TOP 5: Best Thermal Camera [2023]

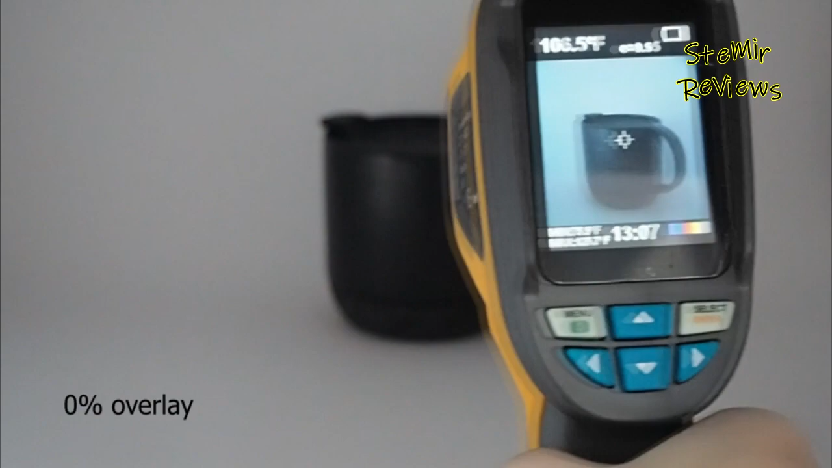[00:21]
On screen: spot 106.5°F
The thermal camera converts this heat signature data into an electronic image for you to view on a digital display. Often used by electricians, building inspectors,
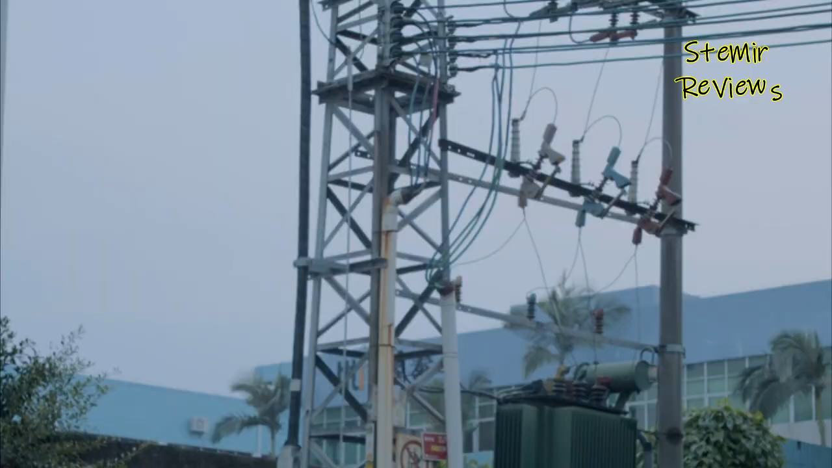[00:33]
exterminators, plumbers, and HVAC technicians,
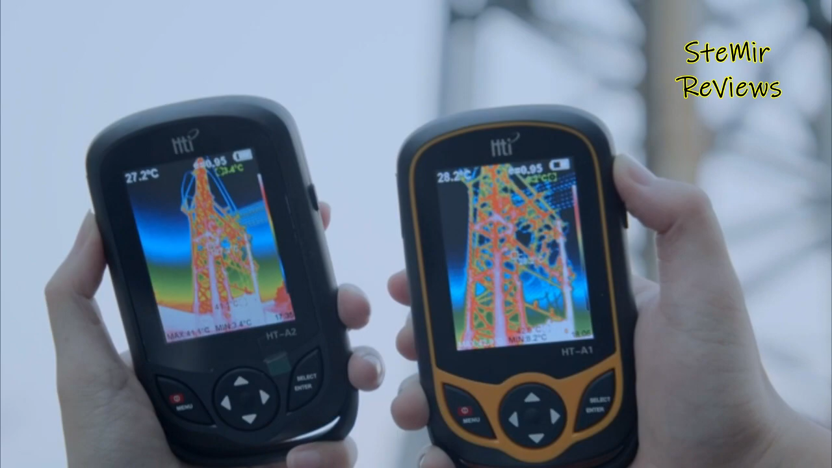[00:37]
many of today's thermal cameras are designed to be easy for non-professionals to operate.
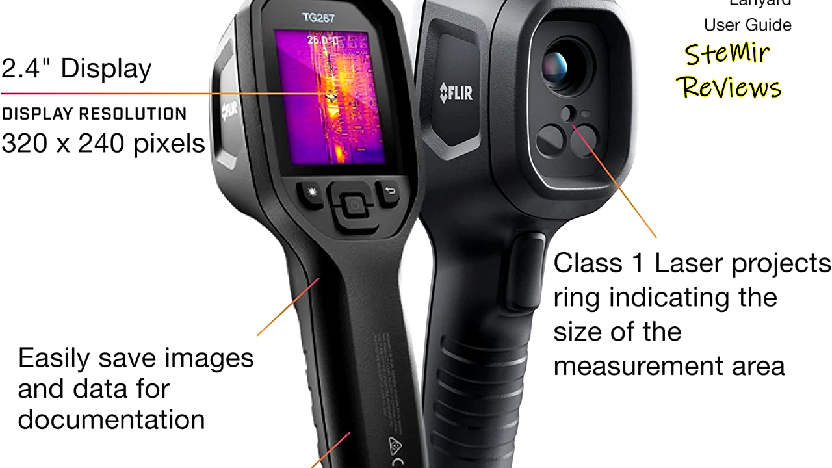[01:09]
allowing you to see the hot and cold spots that can indicate serious issues.
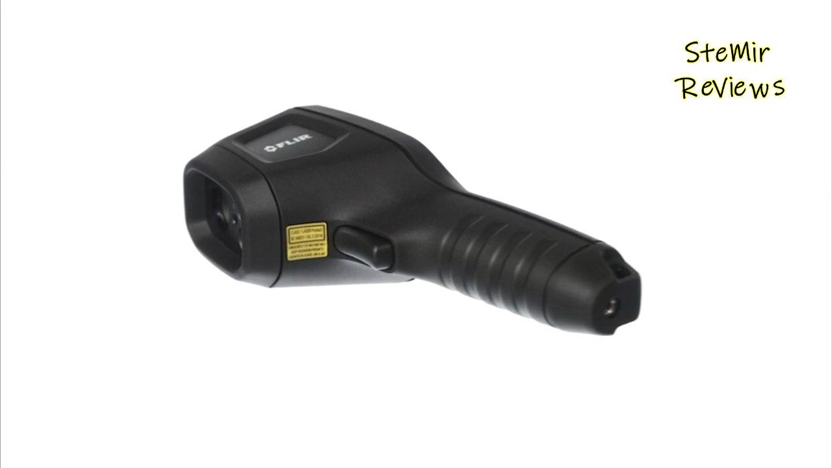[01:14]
Examine everything from electrical connections to mechanical breakdowns quickly and accurately.
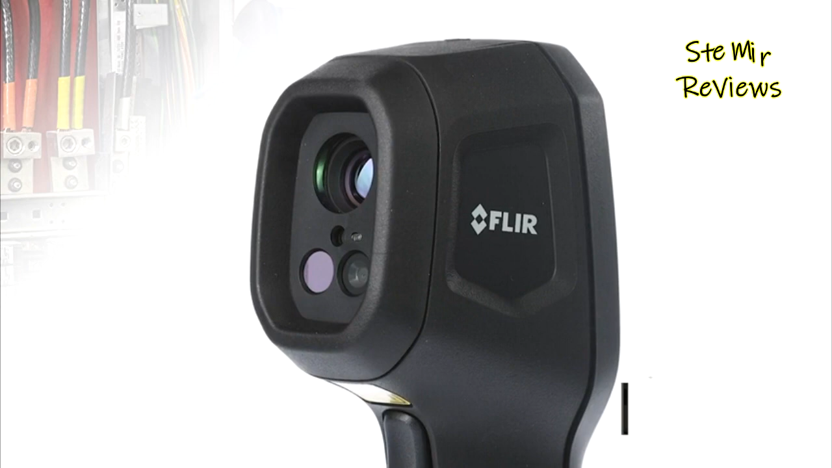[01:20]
This handheld thermal camera reduces diagnostic time while simplifying reporting and long-term monitoring of equipment and systems throughout a facility.
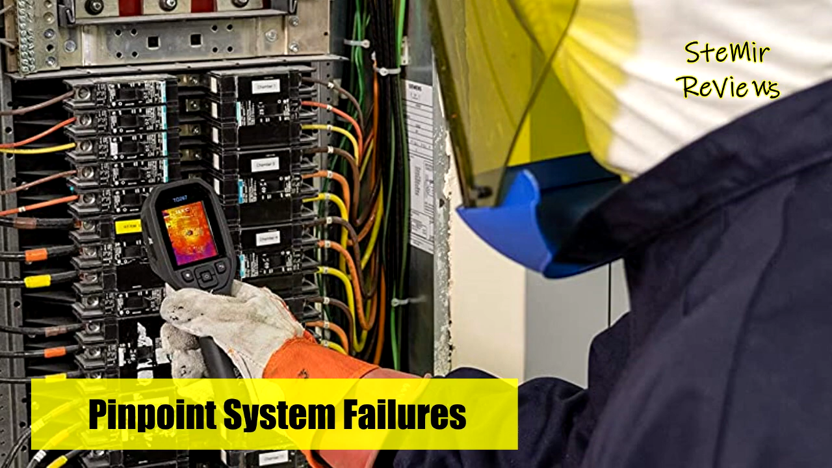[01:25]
FLIR MSX, Multispectral Dynamic Imaging, improves image clarity by embossing visual scene details on thermal images,
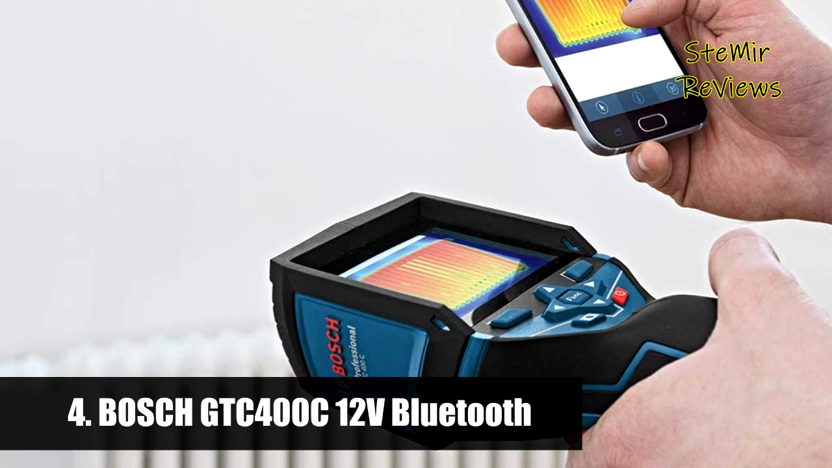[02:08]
The Bosch GTC 400C 12V Max connected thermal camera is easy to use,
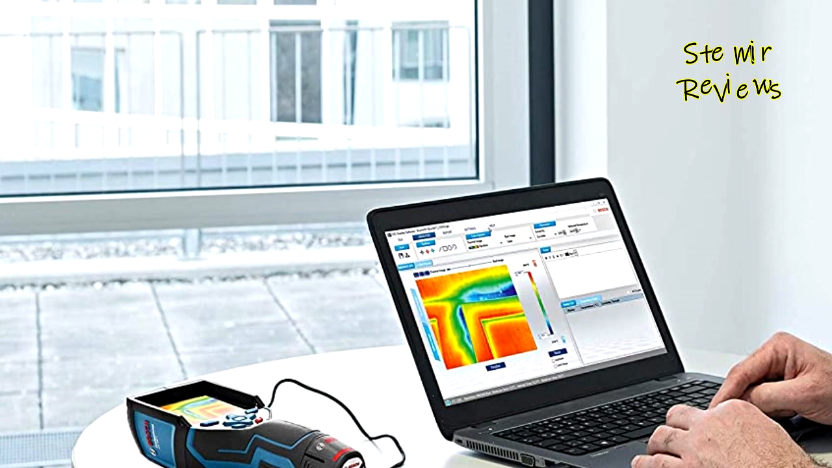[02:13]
determining temperatures in seconds and documenting the results with convenience.
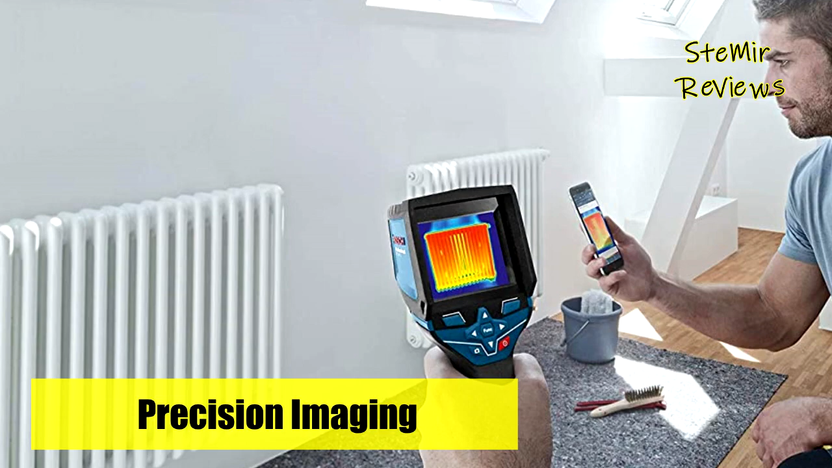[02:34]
The thermal graphic image features more than 19,000 measurement points for precision,
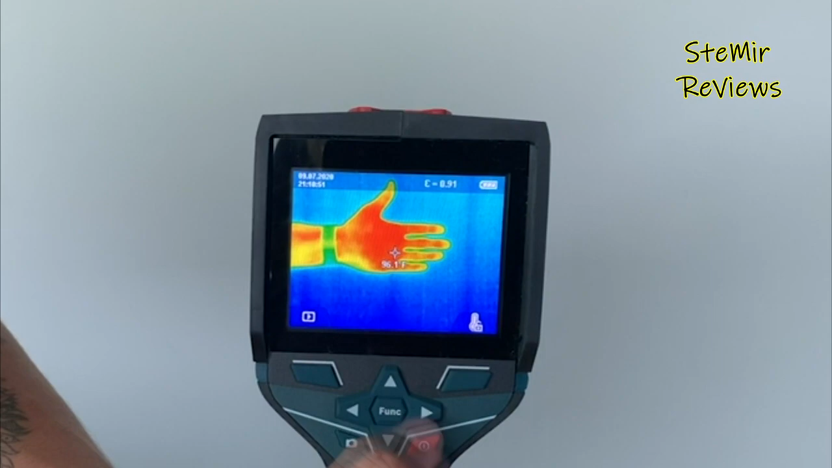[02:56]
This allows side-by-side comparison, picture-in-picture and overlay of picture and thermal graphic.
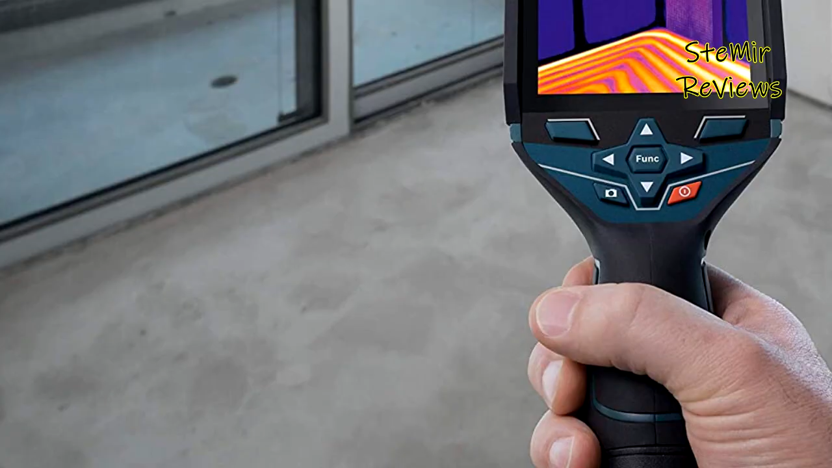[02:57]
It can store up to 500 images.
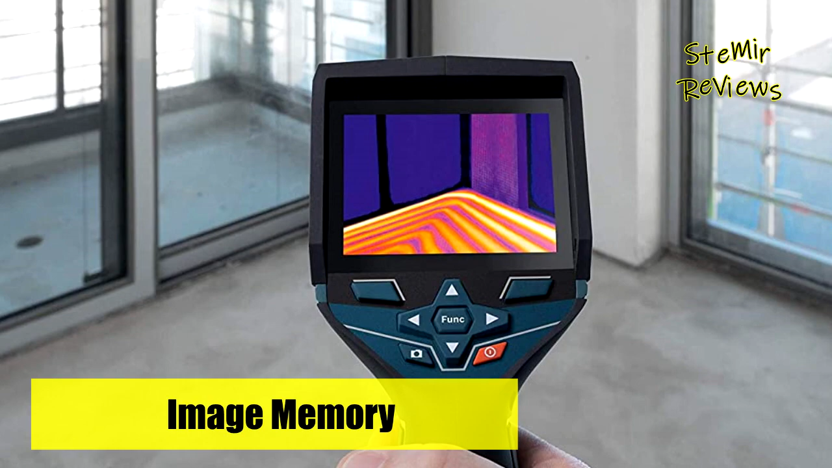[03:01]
It's powered by the Bosch 12V Max battery platform for professional runtime.
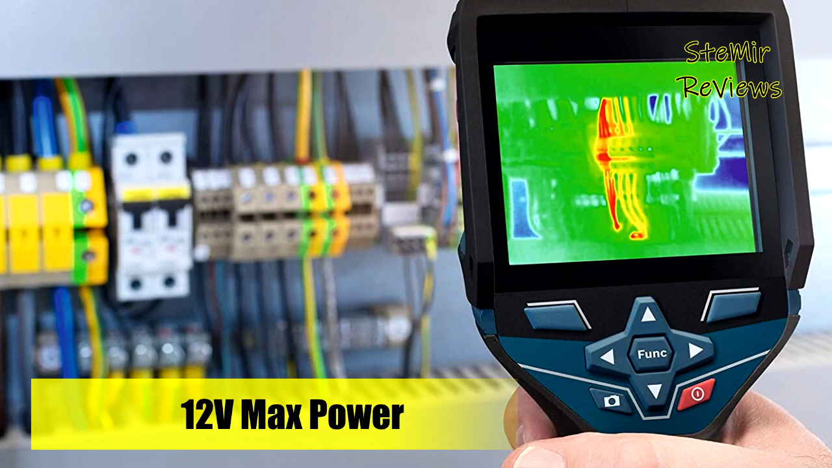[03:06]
The user can then transfer the thermal documentation to a device with Bluetooth or Wi-Fi hotspot with GTC software.